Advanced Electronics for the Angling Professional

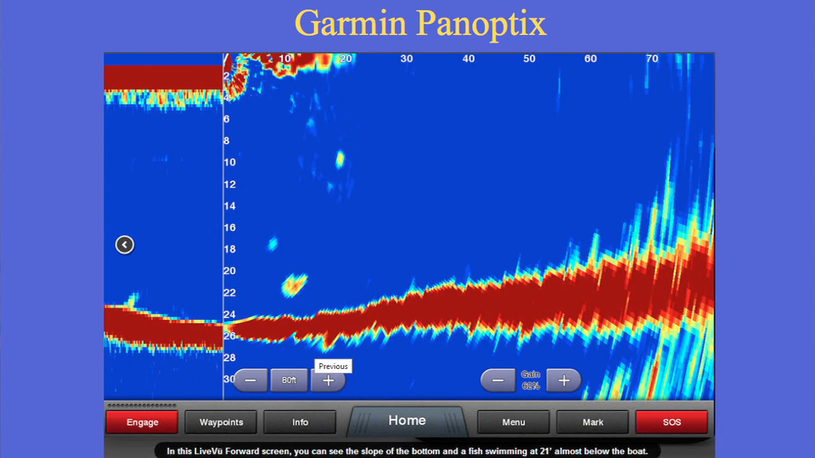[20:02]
So it's telling you that the depth is sloping upward ahead of you. So you can see that with that. To me, that would be useful at times. And many guys,
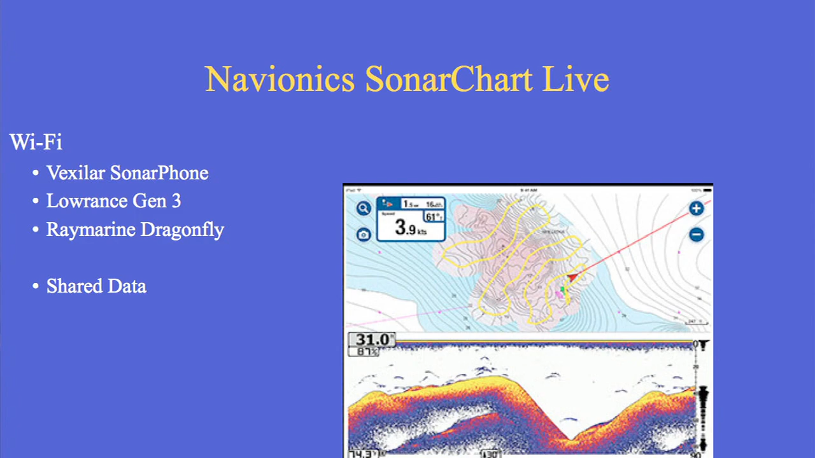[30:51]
On screen: speed 3.9 kn
So you get the sonar phone showing the depths on the bottom. And on the top you can do the live mapping with the Navionics app.
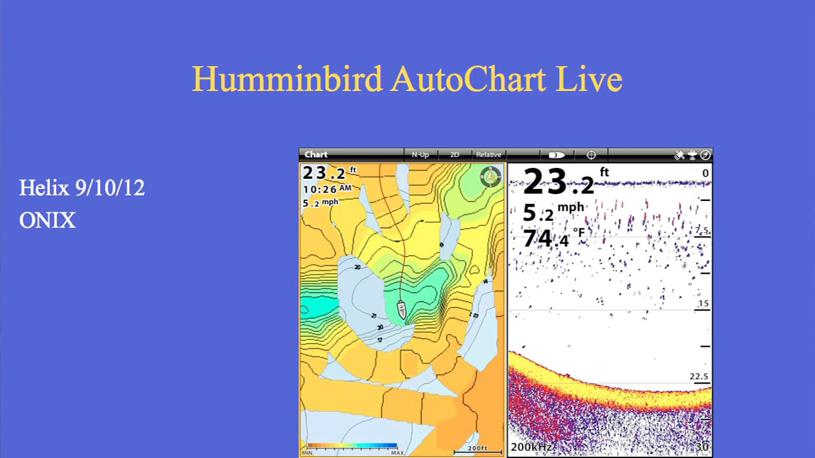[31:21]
On screen: depth 23.2 ft, water 74.4°F, speed 5.2 mph
You know, you can do it with the Helix, the new ones coming out. They just came out, 9, 10, and 12. And the Onix, do the auto chart live mapping. It is, you know, most people don't get live mapping until you do it.
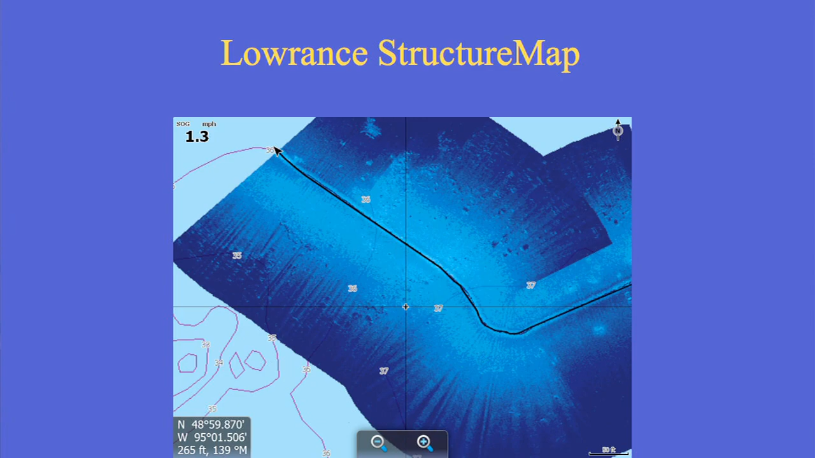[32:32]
On screen: speed 1.3 mph
So we get this, you can see it's on top of the map, okay. You can see the depths over here. So you get those little pile of rocks here. To fish those pile of rocks, you know, I'm zoomed in now.
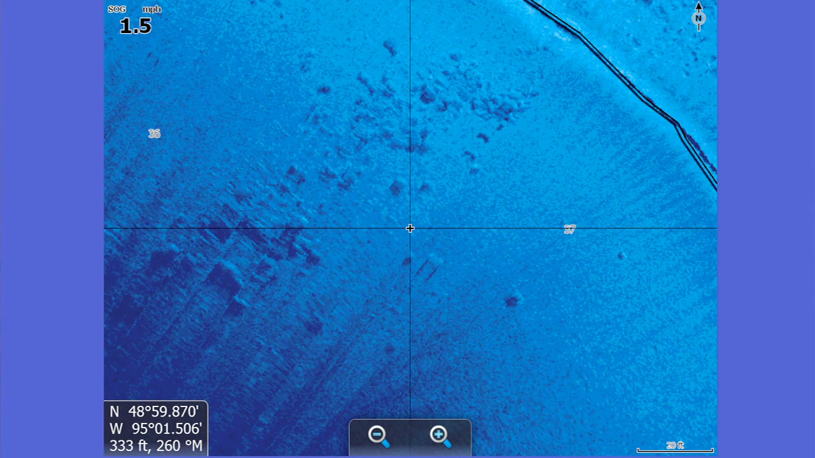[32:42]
On screen: speed 1.5 mph
So those are the same rocks. You look at the bottom, it's 20 feet. How hard is it to fish that? There's really, you know, it doesn't take long to see how many fish are there.
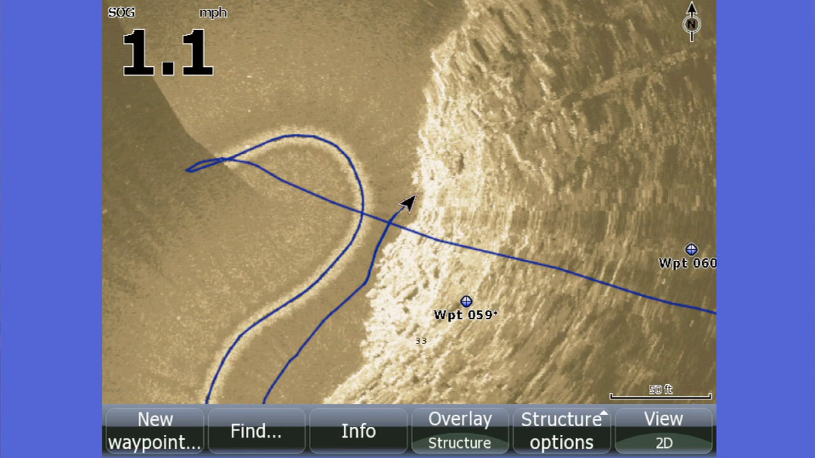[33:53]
Now, and you can see by my path, what I did was I was doing that mosaic right here, and I turned it off right here. And then I drove over here, and I'm coming back here.
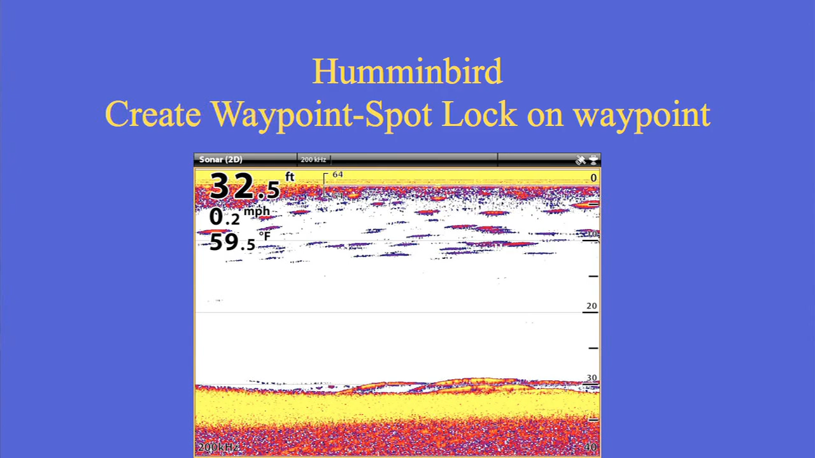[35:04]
On screen: depth 32.5 ft, water 59.5°F, speed 0.2 mph
You see these fish here? You know what you do? Say this is a Hummingbird. It doesn't matter. Hummingbird or Lawrence. You put a waypoint on those fish.